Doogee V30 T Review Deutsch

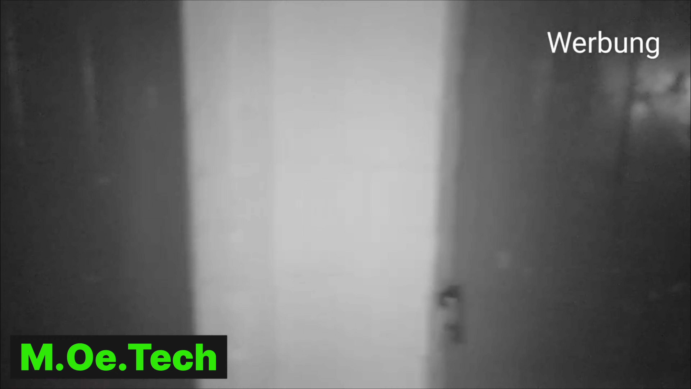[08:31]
wir machen auch den test mit dem nachtsicht modus hier ist eigentlich alles ganz dunkel aber durch die infrarot rotes licht was der menschliche auge nicht sieht ich mache mir jetzt die andere kamera vielleicht könnt ihr das dann sehen schaut mal da müsste das eigentlich zu sehen sein das rote licht
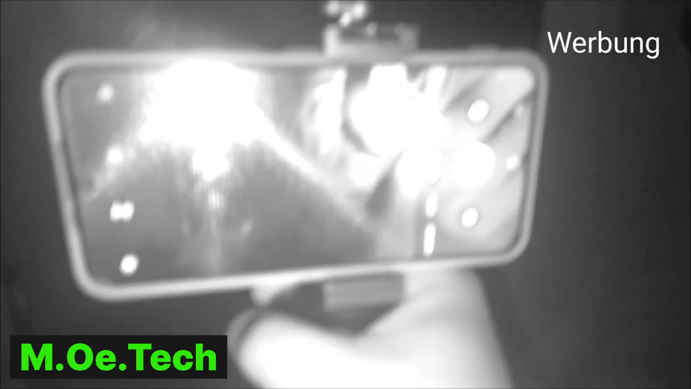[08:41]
es ist nicht zu sehen aber es ist da und hier zum beispiel wenn ihr sehen könnt
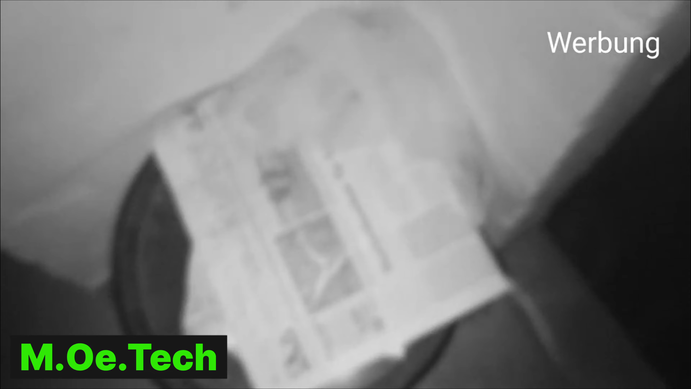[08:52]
eigentlich ganz dunkel ja ich könnte jetzt hier theoretisch im dunkeln die zeitung lesen was man jetzt mit dem anderen gucken
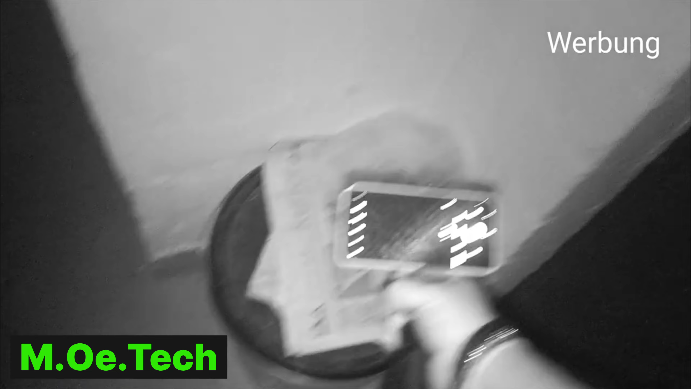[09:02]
da ist alles dunkel da sieht man gar nichts dunkel aber